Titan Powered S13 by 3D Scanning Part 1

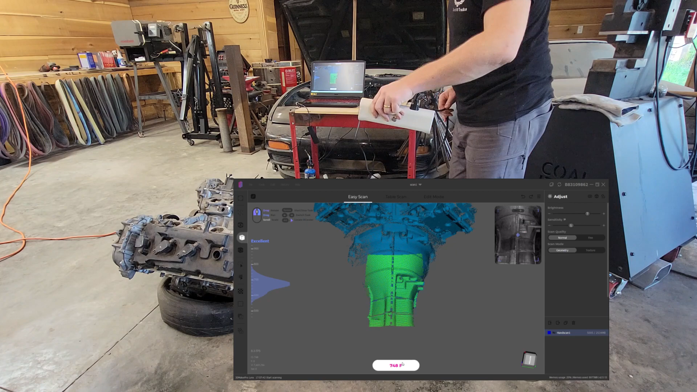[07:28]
Kind of using the same strategy I've been using, starting in the middle, working my way out. And you can see immediately the data coming in is a lot better with the higher brightness settings.
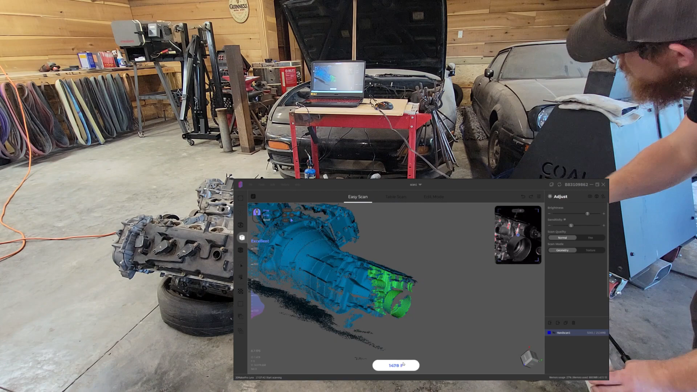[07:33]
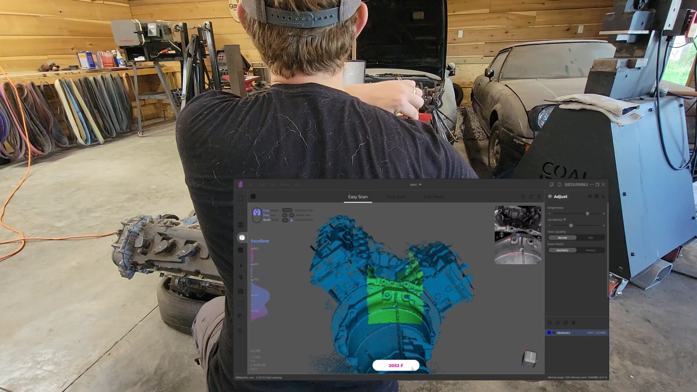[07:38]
Biggest thing that I've learned doing this is that you have to be very careful with your movements in order not to lose tracking.
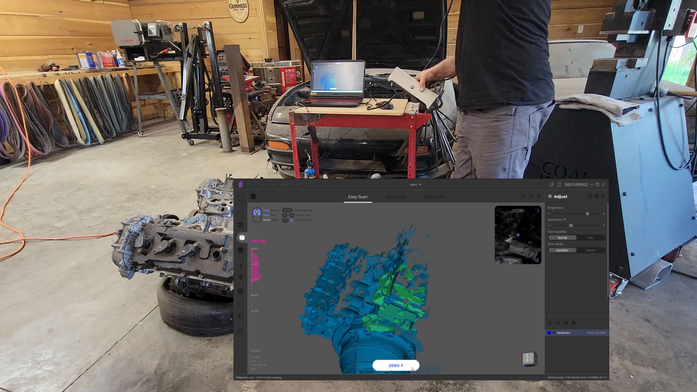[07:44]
And if you do lose tracking, it has to go back to the area that has the most data, which I found is pretty much exactly where you first started.
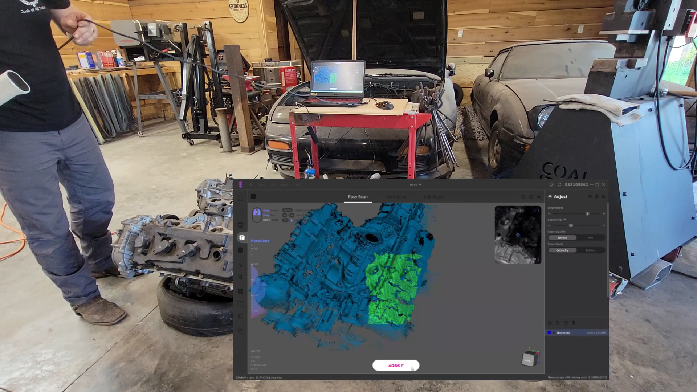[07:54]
And so this scan, as you can see, is going super well. It's pulling in a lot of really good data.
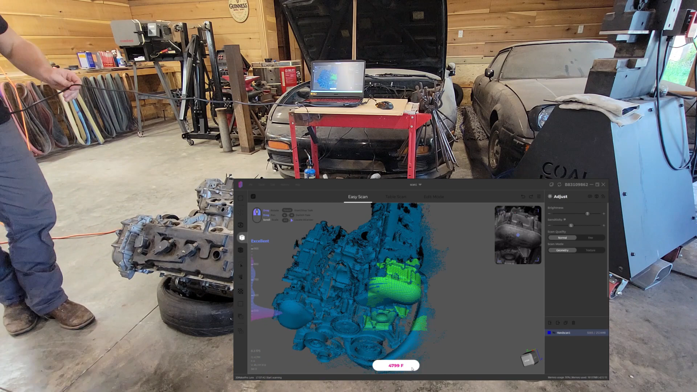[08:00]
Those pulleys were black and shiny. And you can see it pulled them in no problem.
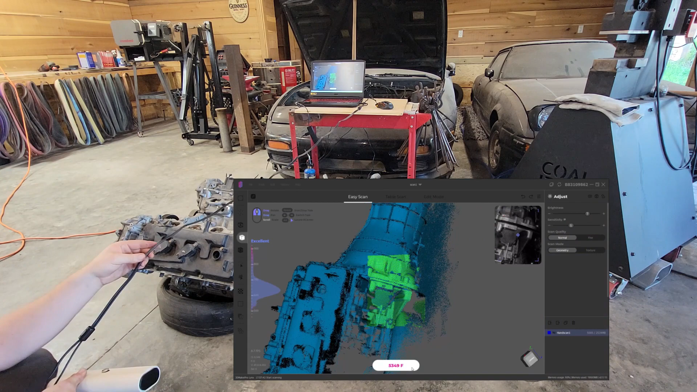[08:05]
And right there, wrapping around anything while you're 3D scanning is always a trick.
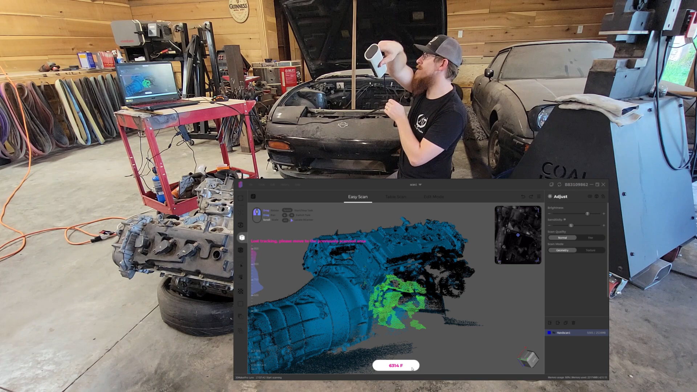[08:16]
And if you can slow that down, it'll turn out pretty good.
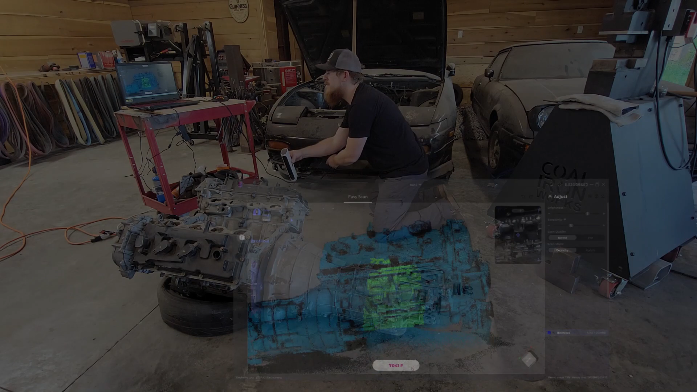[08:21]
So here is that scan you just watched me do.
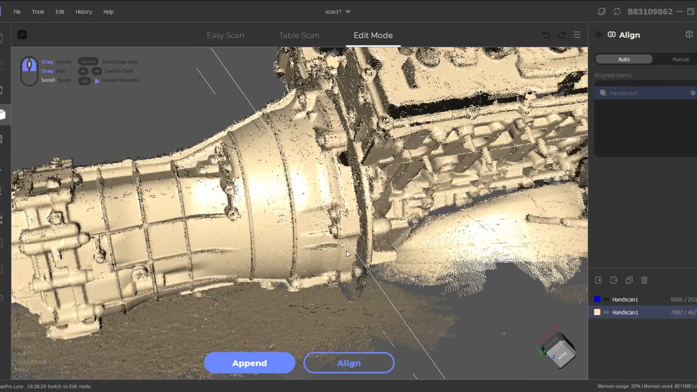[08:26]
You can see it's scanned in very well. What you're seeing here, the kind of like messiness, is point cloud noise.
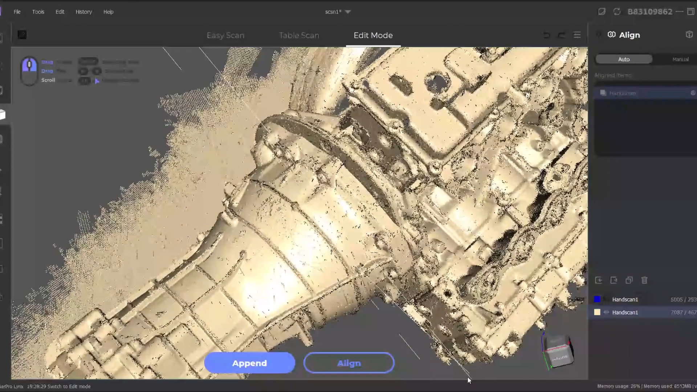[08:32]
There'll be floating little points, things like that, from reflections.
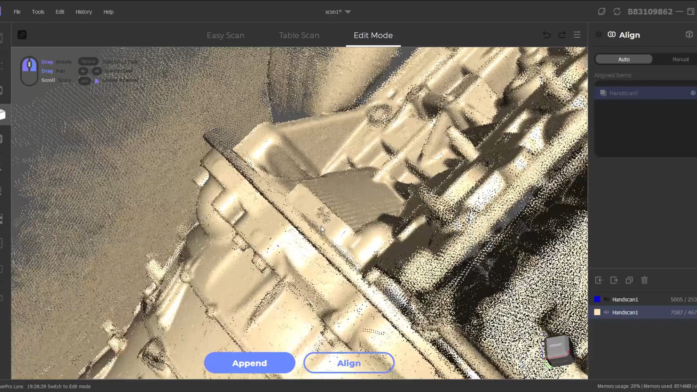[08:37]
The higher your brightness, the more kind of floating data that you're going to get.
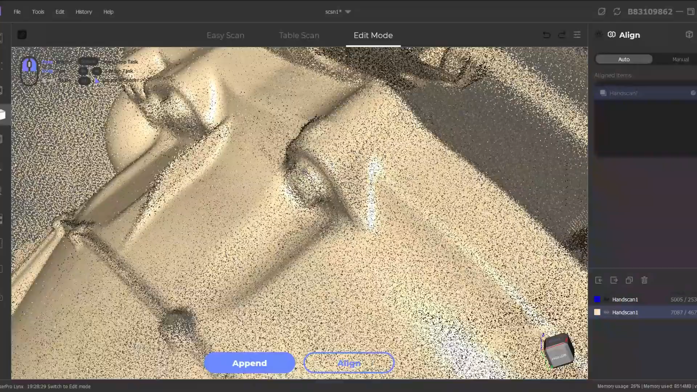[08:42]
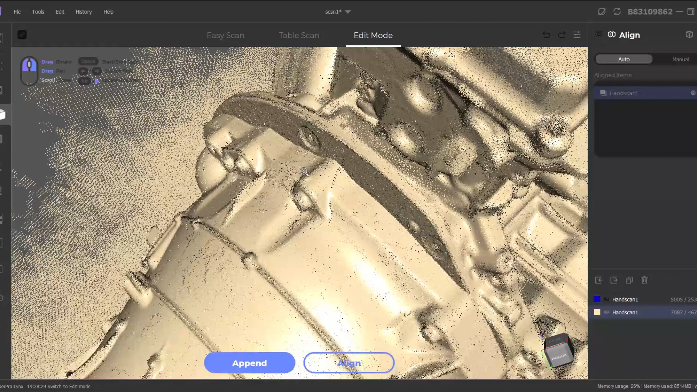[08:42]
That's fairly common with the raw point cloud data. As you process it, the software does a noise reduction and overall mesh cleanup.
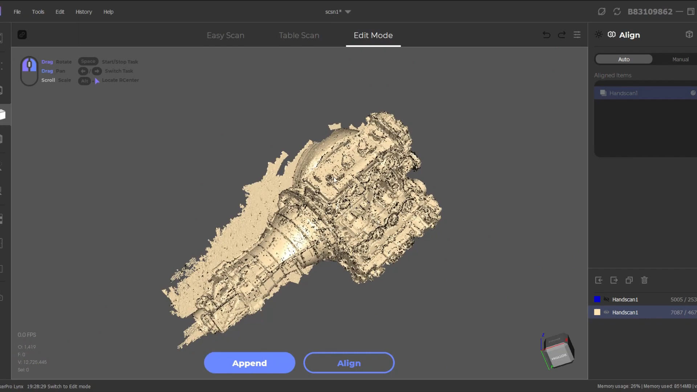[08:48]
But you can see, with that higher brightness,
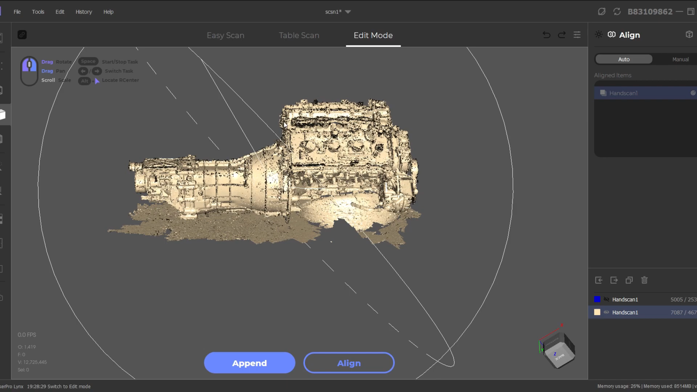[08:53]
I was able to pull in the valve covers, the adapter plate, and the shifter cover, all of which are black and or shiny,
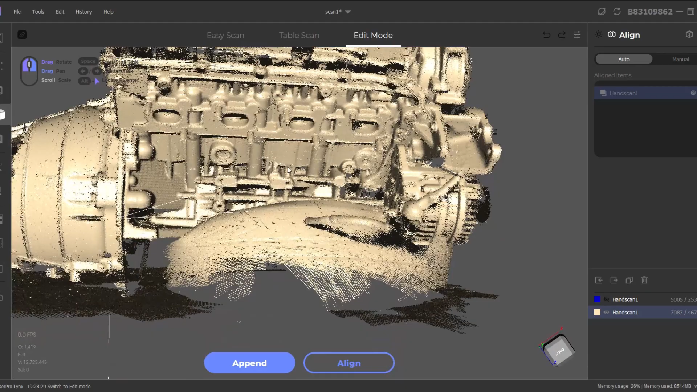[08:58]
which is notoriously very difficult to scan.
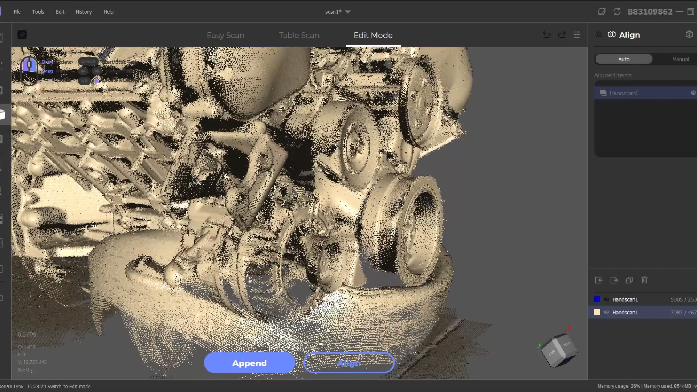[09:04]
Even these pulleys, you know, all of those were painted black and shiny. And so that stuff scanned in very well.
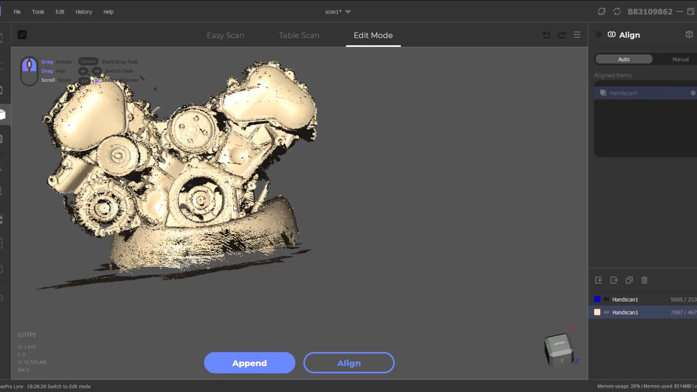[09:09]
I'm sure the layer of dust from years of sitting definitely helped with that.
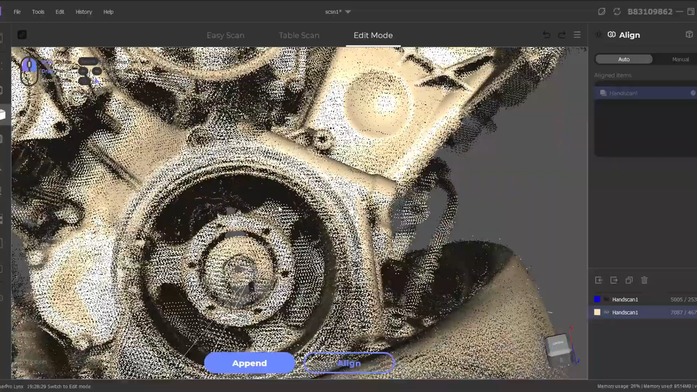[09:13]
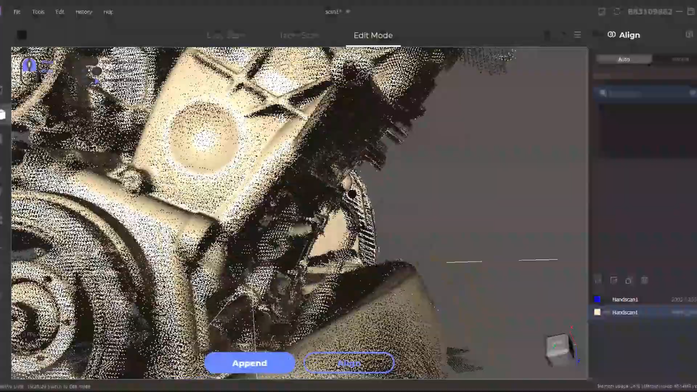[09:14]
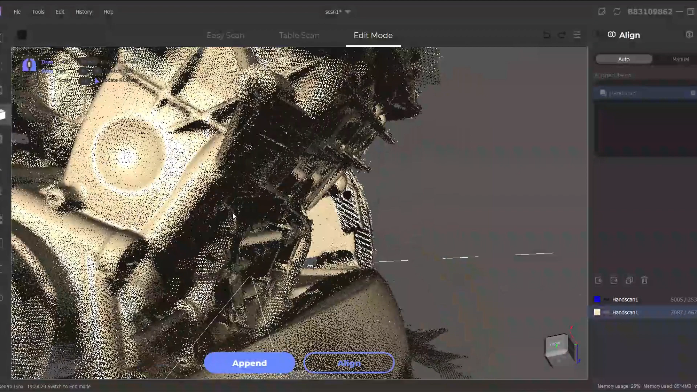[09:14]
But overall, even in the cleaned off areas, it's scanned in very well. So I'm fairly happy with this.
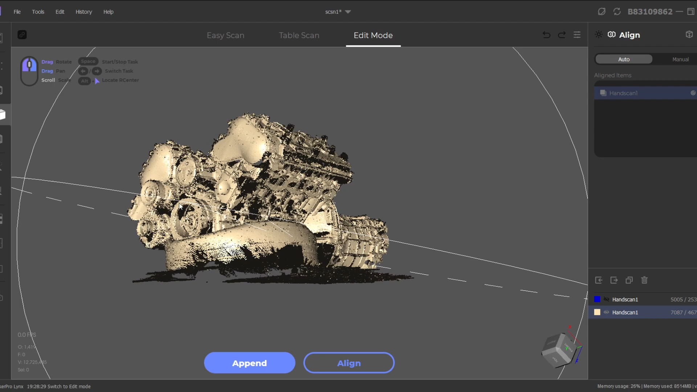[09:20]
I've got a couple more scans that I need to do at this point. So I'm just going to cue them up into an epic scanning montage.